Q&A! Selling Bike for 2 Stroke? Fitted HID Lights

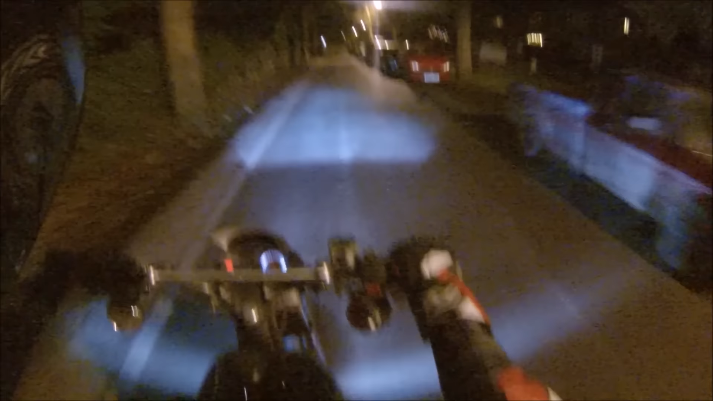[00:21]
oh my god, fitted the HID kit, had a bit of trouble doing so, but look at that, that's mental. God, it's just such a nice sort of colour to it as well. I've just literally finished doing this light, so I'm just going up for a ride to try it out really.
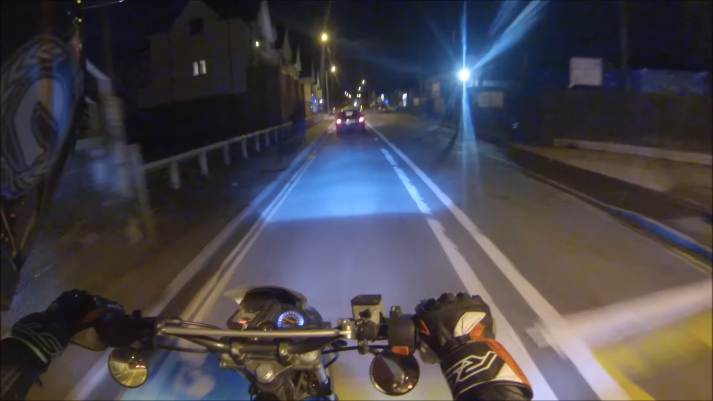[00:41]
Oh yeah, if I do get a few funny looks it is because I've got my Santa hat still on. Come on. I've got a feeling it is tilted quite low, I'm going to have to adjust that maybe. Now a friend did say be careful because it is so bright, people are going to think you've got your high beam on, so do expect to be flashed a few times.
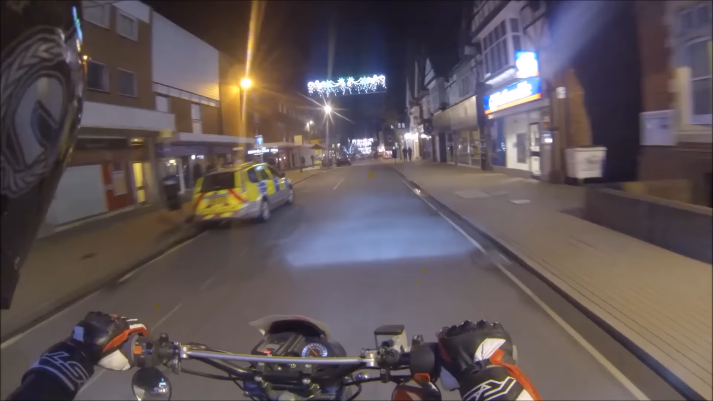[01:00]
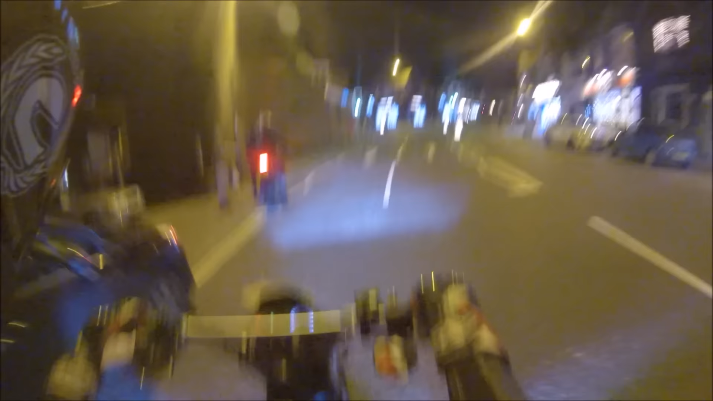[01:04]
Hello. Hello. Good thing about being a holiday is no one's out on the road.
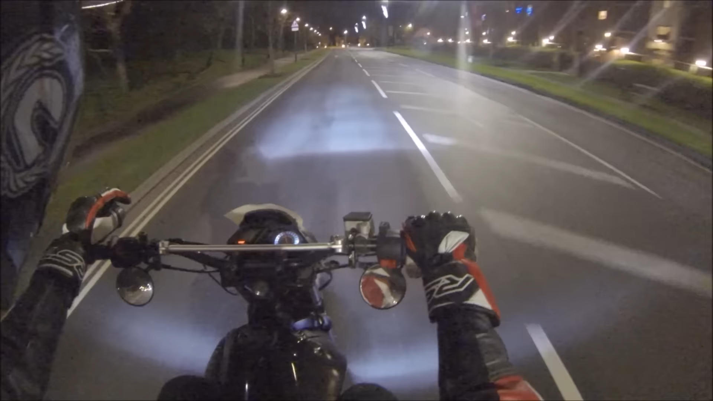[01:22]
Lights, they come in different sort of colours or temperatures I think they call it. This is 8K, there's 6K, 4K, 2K and I think they do go past 8K, but I think anything sort of more is just blue. It's not really a white light that you sort of need. So anyway, I have been meaning to do a video on like how I've installed these lights and my LEDs, but I just haven't really got around to it yet.
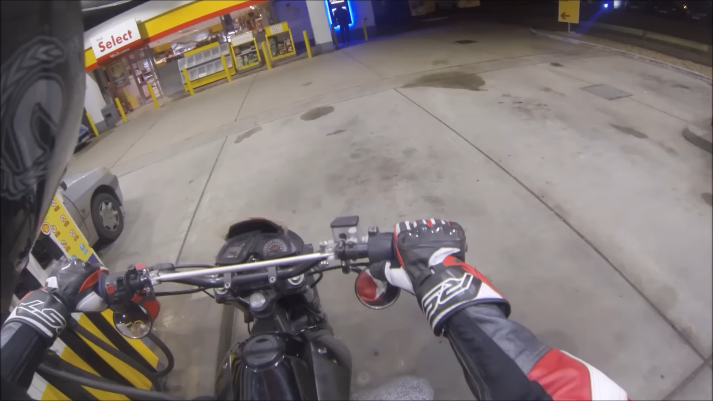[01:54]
Wow.
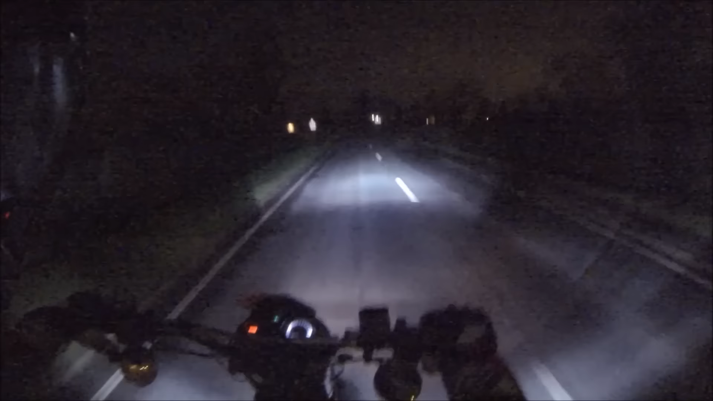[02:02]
Okay, I'm going to wait until I get into like an area where it's like pitch back and other light around.